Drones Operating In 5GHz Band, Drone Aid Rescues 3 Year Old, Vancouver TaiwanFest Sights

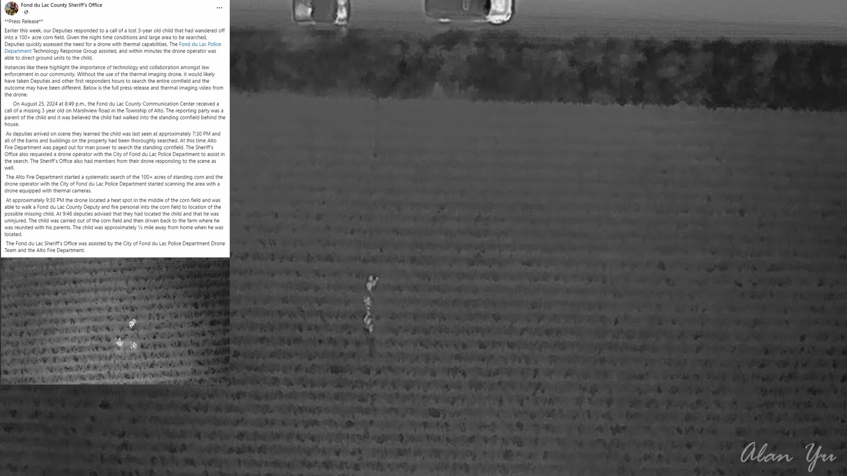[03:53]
The child was carried out of the cornfield and then driven back to the farm where he was reunited with his parents.